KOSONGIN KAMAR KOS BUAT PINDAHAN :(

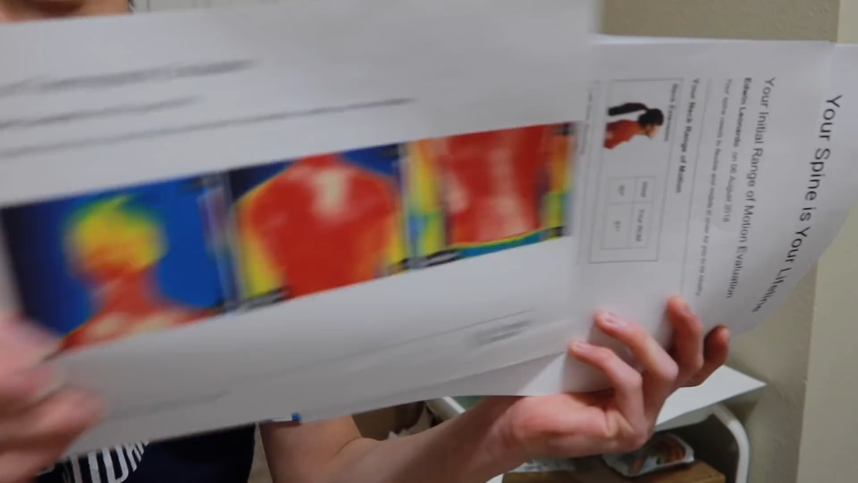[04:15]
kiri-kanan Terus ada ini juga Jadi ini kalo ditekuk gini lehernya Nih yang kiri 48 derajat Yang kanan cuman 32 Aneh kan